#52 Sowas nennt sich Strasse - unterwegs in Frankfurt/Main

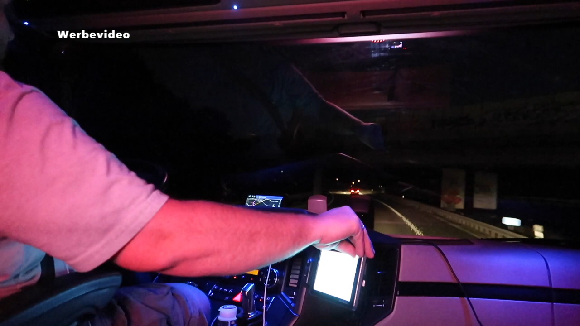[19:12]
Wenn ich so spät loskomme, weil dann bin ich erst so um halb acht in der Firma, halb acht, wenn ich dann nach Frankfurt muss, habe ich keinen Berufsverkehr, keinen Staus mehr, alles ist easy, Frankfurt gehört mir, jetzt habe ich hier nur hier 1, 2, 3, 4 Autos hier vor mir.